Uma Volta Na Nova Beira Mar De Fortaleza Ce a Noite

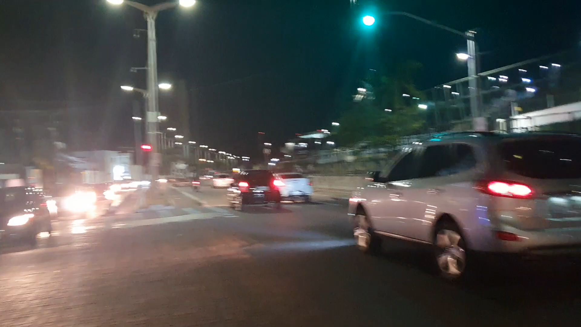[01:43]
Logo aí em cima aí, ó, o Nós Amamos Mucuripe, né?